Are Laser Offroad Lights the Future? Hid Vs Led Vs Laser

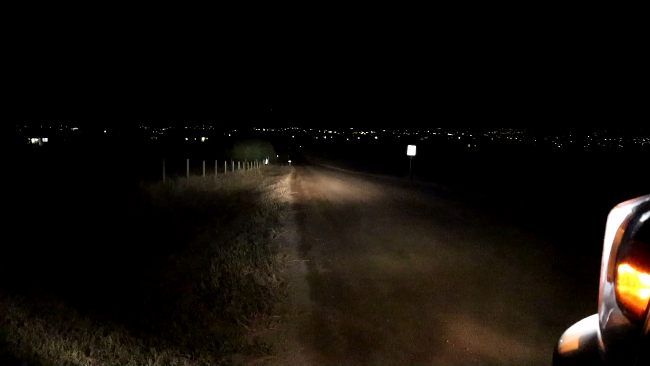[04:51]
And as you can see, there's a nice long road here. We can see a little ways out in front of us. So let's see what some LED lights will do. We're going to turn the headlights off and use only the LED lights. Headlight on, nice and dark. Alright, the first light we have here, this is our iris series pod light. Alright, now you see when it's up close, nice bright light. This is right next to the camera. It's about five feet off the ground.
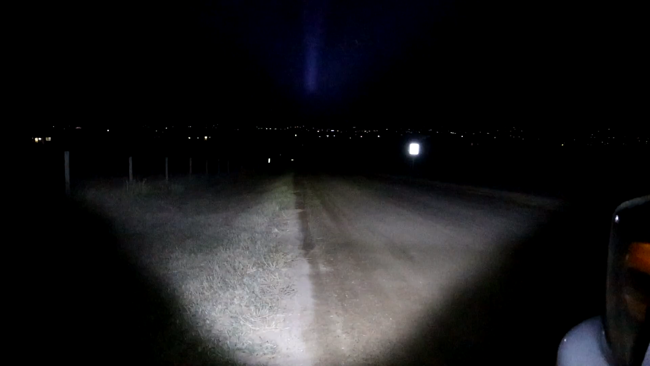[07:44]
That is crazy. You can kind of see in the beam how it's focused, and you can see the refraction. That's beautiful. So let me see if I can follow it. So all right. Here's the beam right in front of us. Look at how bright that is. It's so intense. The camera's struggling to pick it up. All right. Here we go. It's so stinking bright. That's nuts.